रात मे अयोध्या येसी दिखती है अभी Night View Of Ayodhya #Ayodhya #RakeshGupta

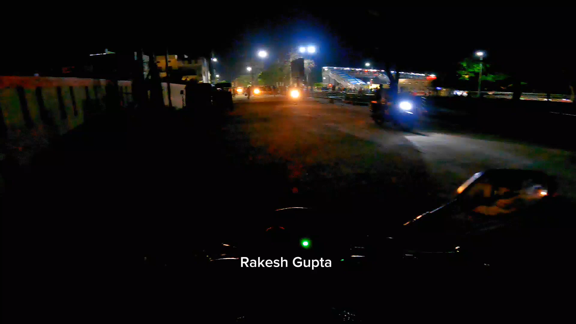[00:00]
नमस्काब दोस्तों आप सभी का स्वाज़त है एक और नए वीडियो में दोस्तों मैं रागेश गुपता आप सभी का स्वाज़त करता हूं आपके अपने यूट्यूब चैनल पर दोस्तों अभी हम है एद्धा रिले स्टेशन पर और सन्य हो रहा है रात के नौब अच्छे
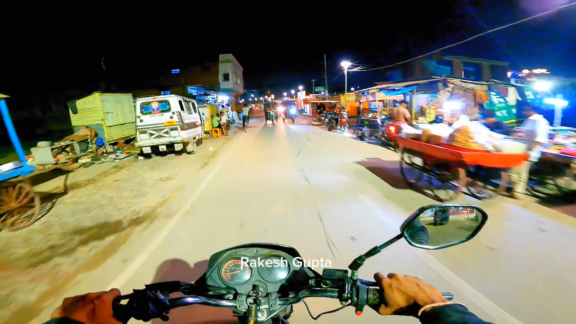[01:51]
और यहां पर आप दे सकते हैं यहां का यह ब्रेस्ट है है हनुमंत रेस्टोरेंट
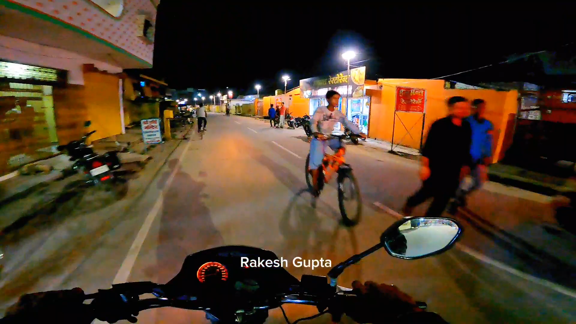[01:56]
और यहां पर दे सकते हैं कॉम्प्लेक्स पूरा बना हुआ है जिनके दुकाने
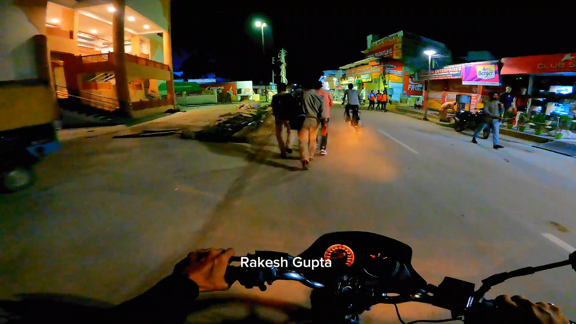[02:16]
चोड़ी करन में चले गई है इनको यहां पर दिया गया है
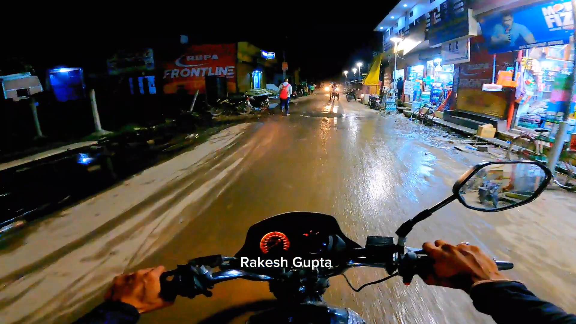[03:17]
कि यहां पर देखिए जल्द भरा हो गया सिवर का पानी बाहरा रहा है
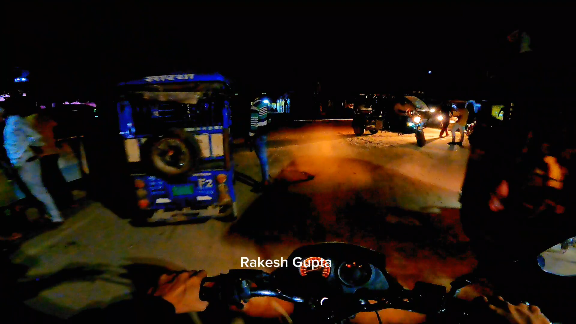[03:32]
आप आप से आम स्पटाल दे सकते हैं सर्थारी चिकसाल है से राम इसंदाएं
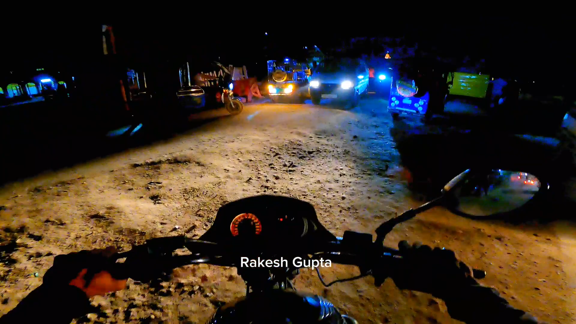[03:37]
चलेंगे अभी अद्यां पाप्ते दाएं निकल जाएंगे इडाय ओधा मंगे शाया निकल जाएंगे अदाएं।
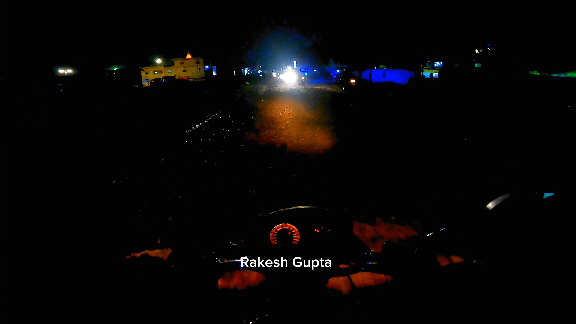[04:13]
और रोड भी बहुत खराब है बिश्टी पुरा निकला हुआ है तो साइट से निकलना होगा तो
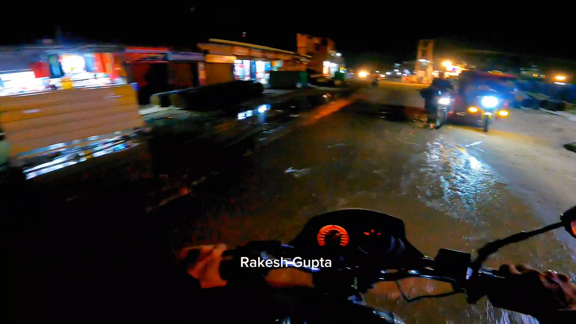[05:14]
यहां पे देख सब्सक्राइब हुआ है फुरा नाली का पानी कुदा
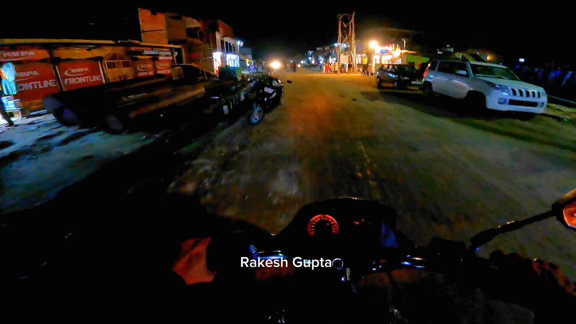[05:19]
यहां पहला हुआ है क्यूंकि और
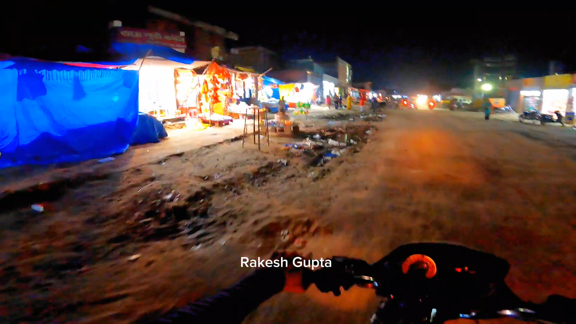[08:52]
सब्सक्राइब करने और यह सुल्टानपूर के लोग आते हैं नेला करने और यह दो मेहने का मेला है साउंड मेला और इस बात दो मेहना पड़ा है इसलिए लंबा मेला पढ़ रहा है और दोस्तों यहां से हम बाएंग भूमेंगे क्योंकि आगे रस्ता खराब है
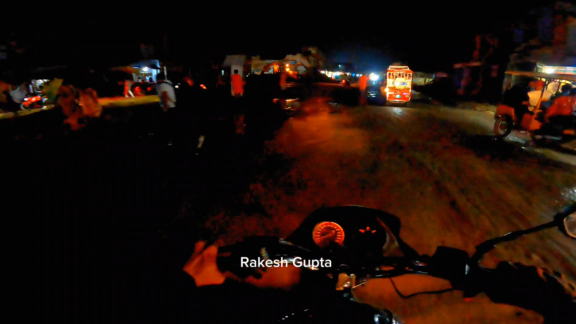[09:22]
यह पहले यहां समिकार लें यहां